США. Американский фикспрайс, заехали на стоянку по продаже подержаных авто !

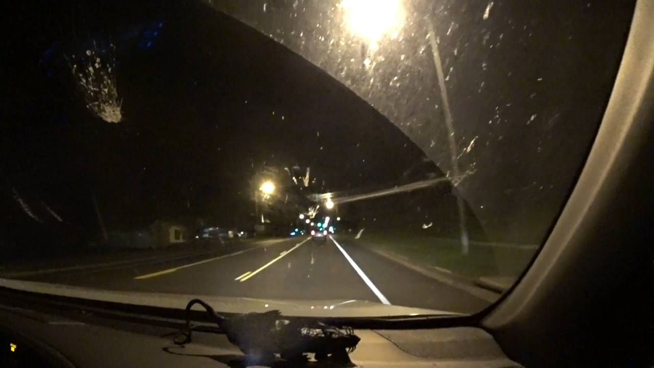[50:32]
Девчонки, мальчишки, едем по городу, ну, на улицу может 9 вечера. 8.36. 8.36. Ну, реально, никого гулящих, проходящих, куда-то идущих нет, все едут. Куда-то все едут. Ну, а куда можно идти в 8 вечера, в 8.36? Ну, не знаю. Вот разве ходят у нас на улице? А, вон есть, есть, есть, есть.
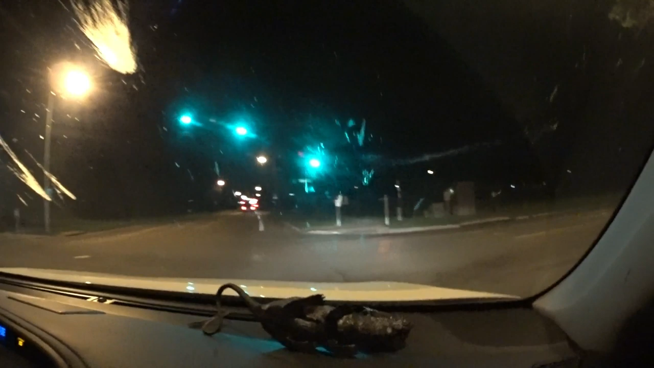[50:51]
Вон она, вон она, вон она. Я тоже сейчас одного. Вон она, поймала. Счастливый человек идет. Да, счастливый человек, веселый человек, что-то на своей волне. Музыку, наверное, слушает. Ну. Сейчас едем мимо этого, какого-то парка, и там в кустах стоит полицейский, прячется. На пикапе.
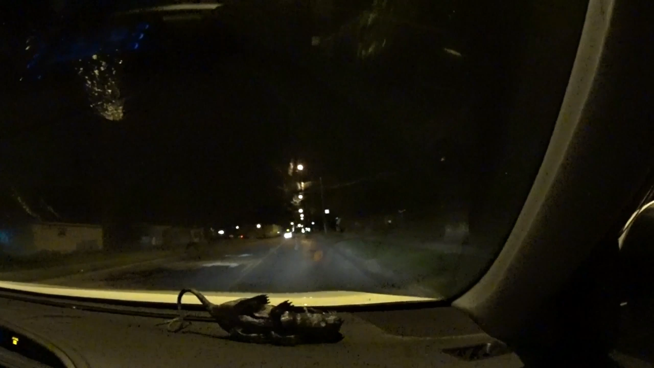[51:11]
На пикапе, да, как, тут 25 миль разрешено по городу ехать, ну, по этой дороге конкретной. Ну, мы режим не нарушаем, едем. Знаешь, я раньше у Джареда, он такой, полицейский там еще, не знаю, за 5 миль. Как ты его увидишь?